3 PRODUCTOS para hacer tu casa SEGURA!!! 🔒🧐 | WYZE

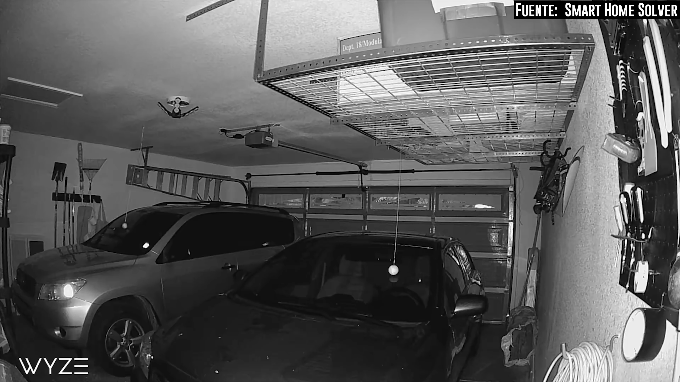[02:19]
En temas técnicos, la cámara tiene una apertura de 1.6 y esto se traduce como una imagen más clara en poca luz.
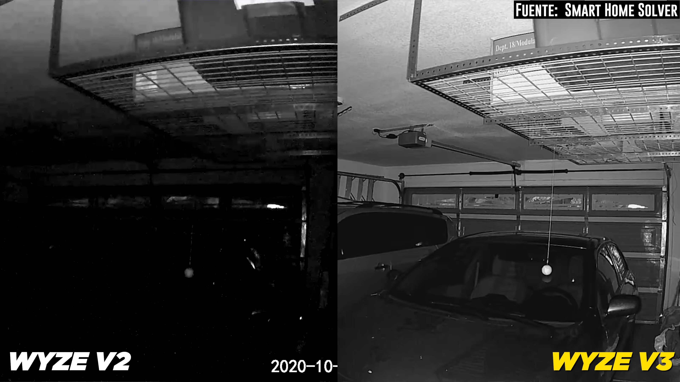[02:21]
Ahorita en cámara están viendo cómo se veía la versión 2 con poca luz. Compárenle con la versión 3. Es una locura.